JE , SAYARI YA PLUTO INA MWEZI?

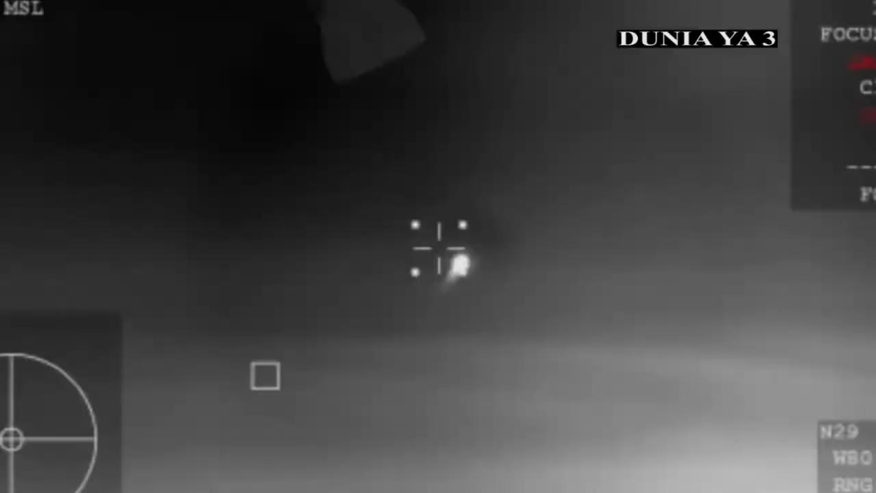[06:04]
And so this is a view from that WB-57 airplane. You were looking at Dragon streaking across the sky on its re-entry through the Earth's atmosphere, aiming for a splashdown in just a little while from now. The Dragon spacecraft continuing to descend. It's now subsonic, so already starting to slow down thanks to the arrow breaking, basically slamming into that Earth's atmosphere, causes a lot of friction and allows
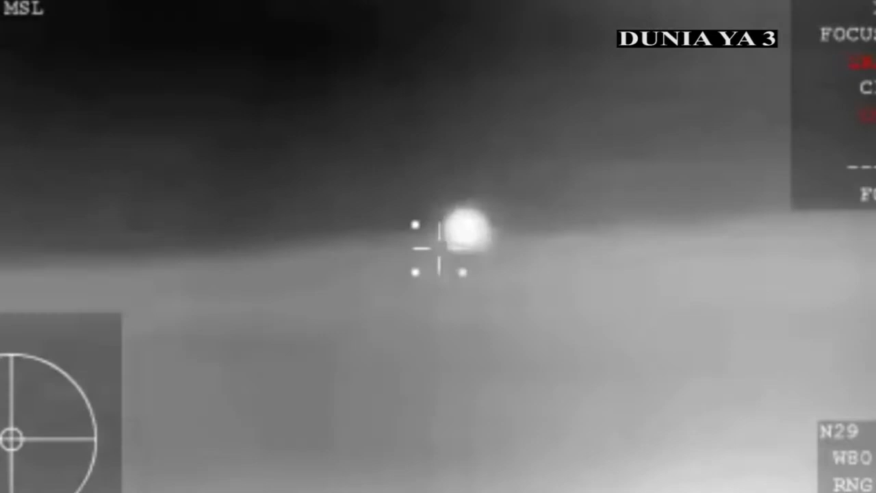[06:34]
the vehicle to eventually reach its terminal velocity, basically.
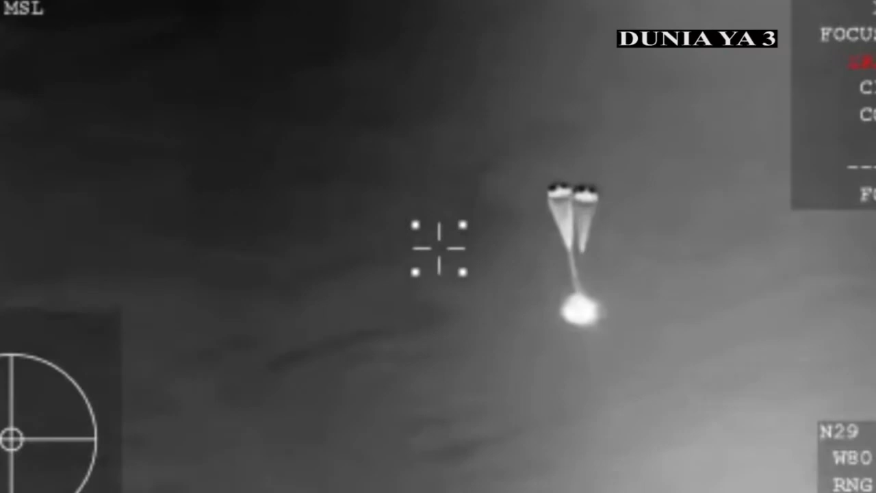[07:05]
out the four main parachutes responsible for really slowing the spacecraft down prior to that.